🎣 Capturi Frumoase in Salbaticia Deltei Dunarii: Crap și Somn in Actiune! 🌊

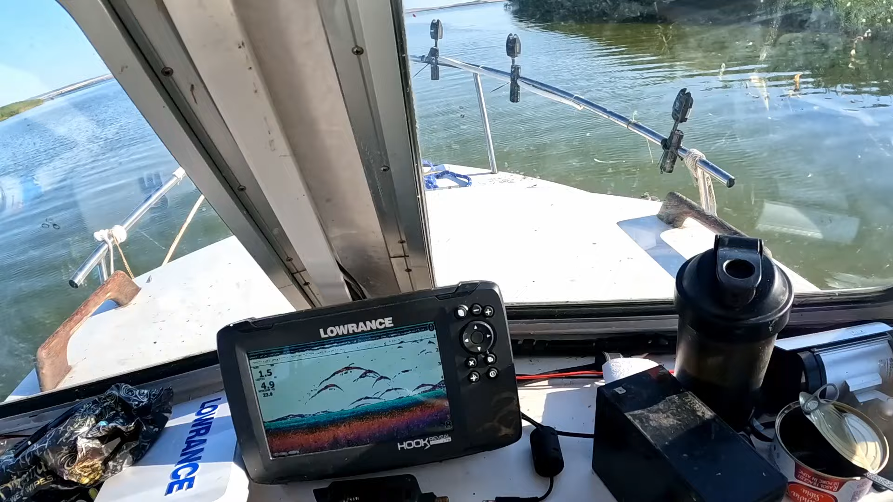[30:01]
Uite-i, tati. Ăștia n-au scăpat nou. Bă, uite-i, frate, uitați-vă, da, ce uite, e aici. Mă, de aici, mă. Eu ce v-am zis că aici e? Eu aici am zis să vă pun de atunci, noastră ziceați că nu, că...